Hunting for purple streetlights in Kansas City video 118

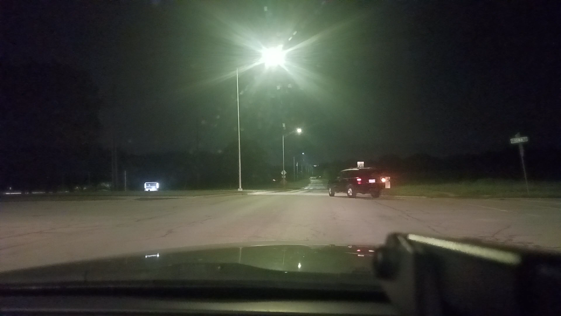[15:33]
Alright. Taking a left here. We got these lights that usually show up pretty blue on camera.
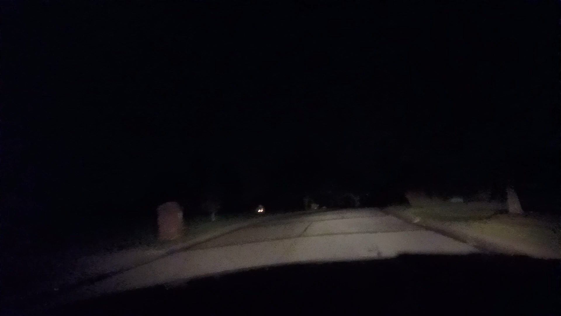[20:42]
okay so this is at 115th here I don't even see a light down there let's see how long is this road oh that's a short road guys I don't think there's going to be anything over there